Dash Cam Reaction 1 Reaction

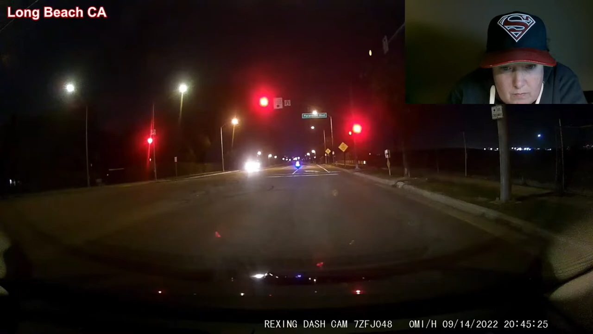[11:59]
Okay. Long Beach, California. Whoa! Oh, what the? What the? Oh, my gosh. Driver said she fell asleep at the wheel. No injuries reported at the moment of the accident. Thanks, that's me running to the vehicle after the crash. I stayed with the driver until police EMT arrived.
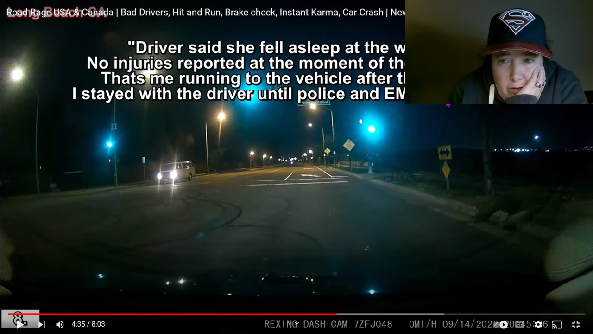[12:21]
Holy cow. Don't drive when you're tired, people.